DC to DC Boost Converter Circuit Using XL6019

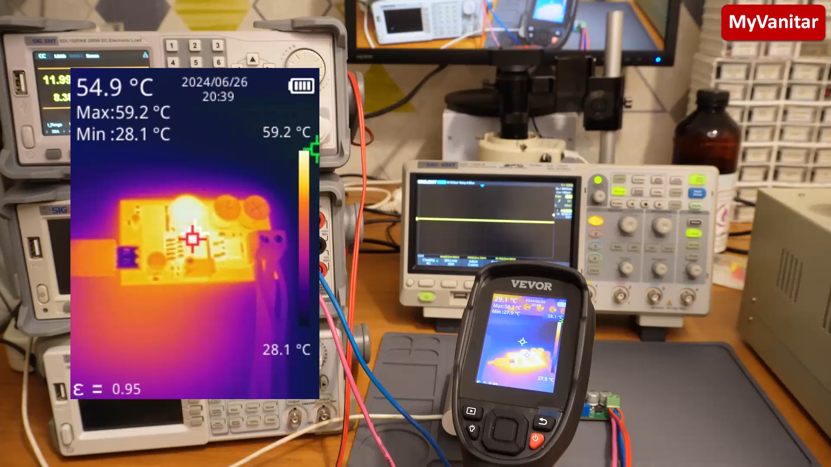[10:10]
On screen: spot 54.9°C, max 59.2°C, min 28.1°C, scale top 59.2°C, scale bottom 28.1°C
you like this it's a very handy device to check the